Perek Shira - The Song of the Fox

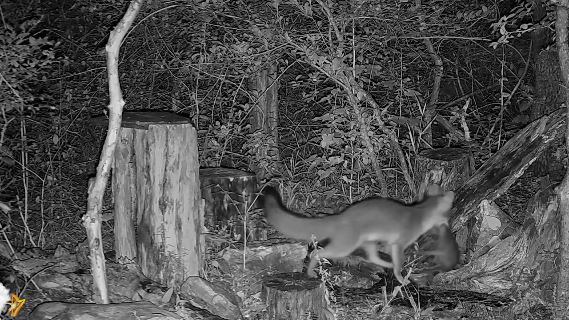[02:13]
It may dig its own burrow, but more often, it will seize the burrow of smaller animals.
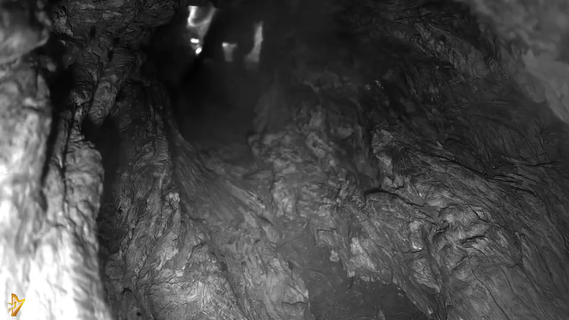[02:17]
It will then make renovations, enlarging its length to 15 or 20 feet, and adding many openings for air circulation and escape.
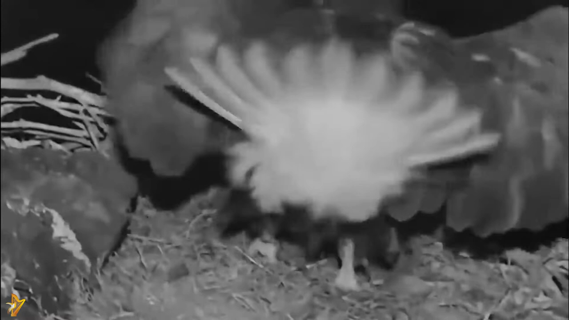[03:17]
its nocturnal scavenging excursions often take it into nearby farmlands, and if it's lucky, into the chicken coop.